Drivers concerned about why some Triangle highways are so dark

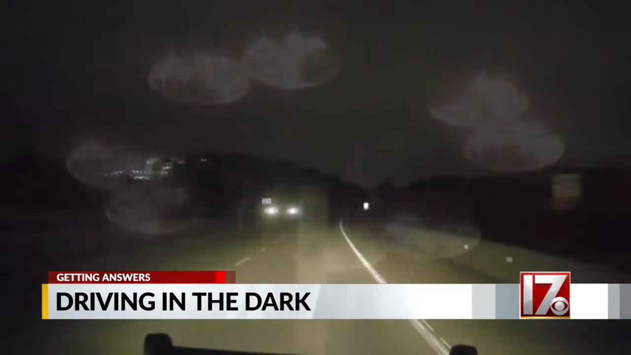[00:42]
I have bumped my car just because you don't even see how the road cuts off and you hit into like an embankment almost.